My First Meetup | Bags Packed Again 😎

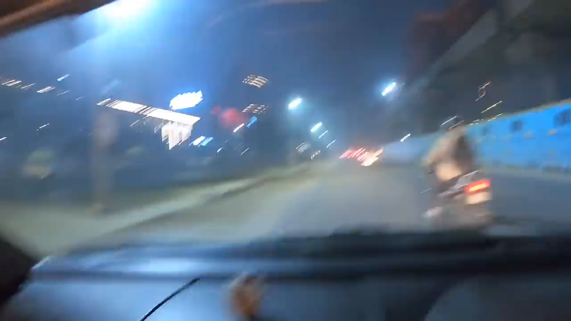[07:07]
क्या जोरों शोरों से काम चल रहा है यहाँ? यह देखो इधर तो ये ब्रिज बन रहा है, इधर ये मॉल बन गया है पूरा,
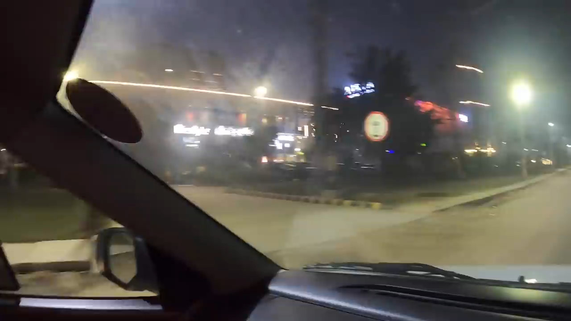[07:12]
मतलब यहाँ बड़ी बड़ी ब्रांड्स आ गई हैं, और भाई हमें तो पता ही नहीं चला कब कब में मना।